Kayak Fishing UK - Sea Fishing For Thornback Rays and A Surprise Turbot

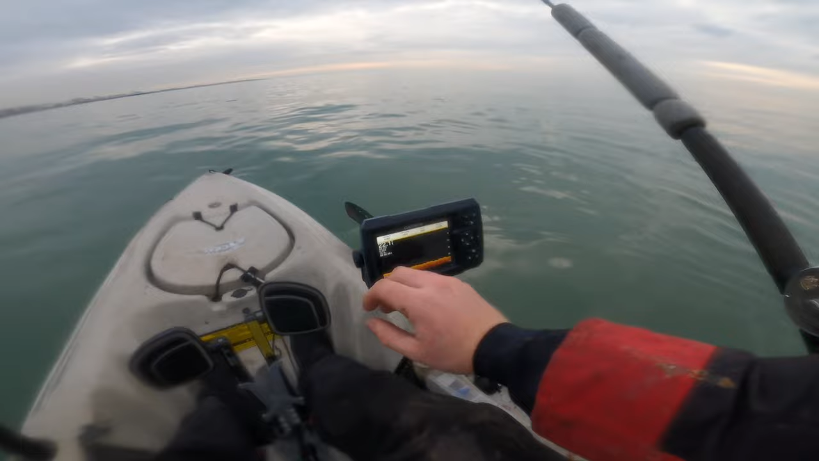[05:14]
Nice clear view on there, maps, all sorts. That's fantastic. Nice big screen in front. That's all good. And then on my sessions down here, I put all my bits and bobs, like hooks and stuff I'm gonna use for session, bait, elastic, that sort of thing.
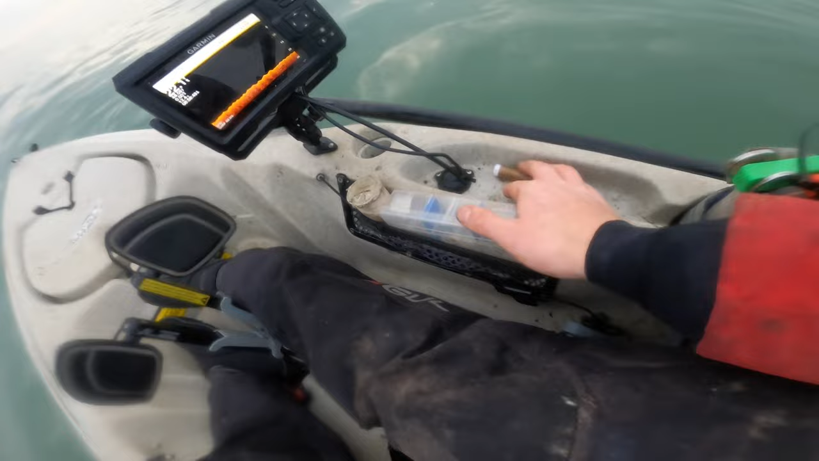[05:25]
And then this side, I put weights, and then my used reels,
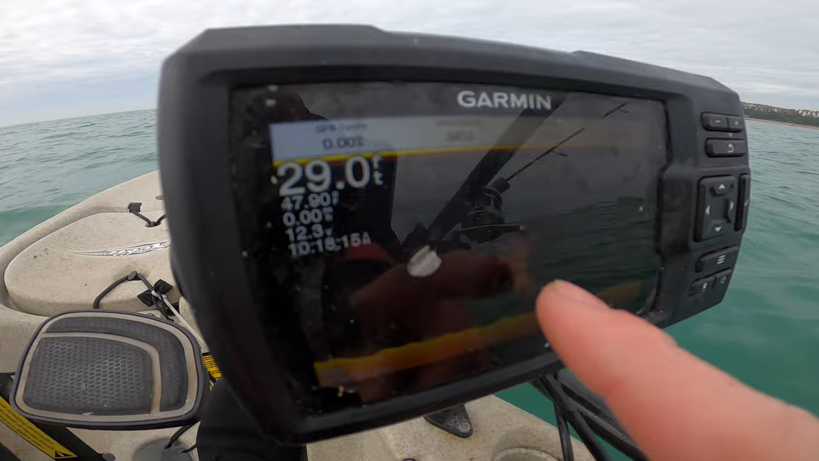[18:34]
Just coming across there. Won't be mackerel at this time of year. That'll be herring. To catch those, if you wanted to, you need tiny little hooks like that.